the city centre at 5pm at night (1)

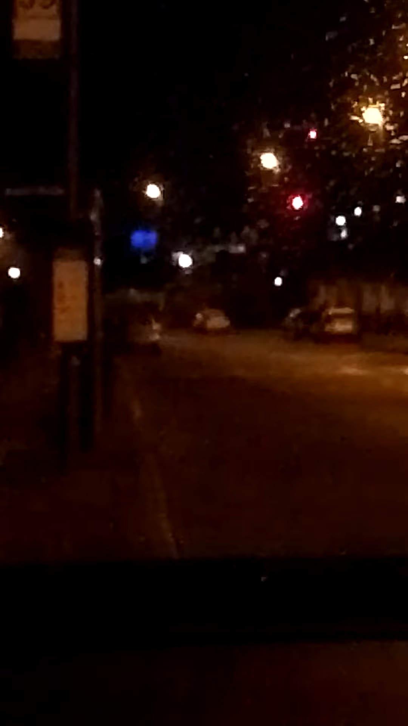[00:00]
Okay, so see that blue light there? That is signifying the old Market Square building in the city centre. We're at New Gent Garden. Because my dad went there for some purpose.